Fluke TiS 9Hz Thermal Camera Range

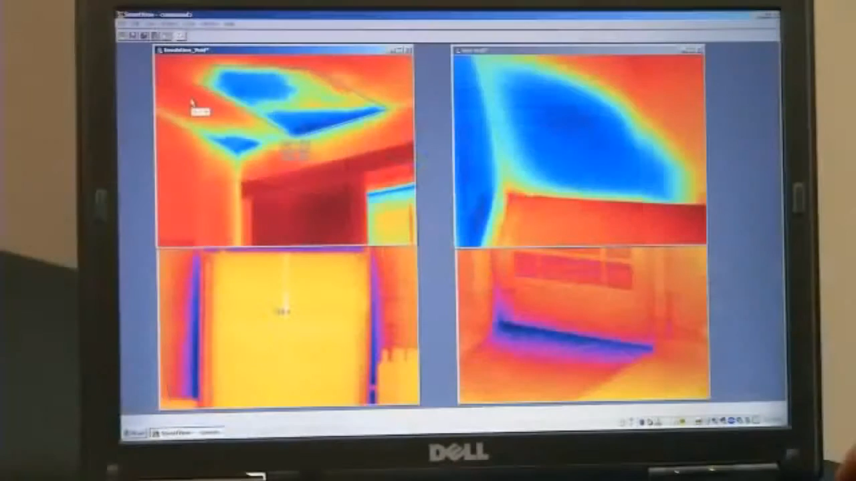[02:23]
Once the images have been imported to the Fluke software package, you then can create individual images and edit each individual image. Let me show you. Some of the things that you can adjust when the image is in the software is color palettes, your level and span, you can import temperature markers,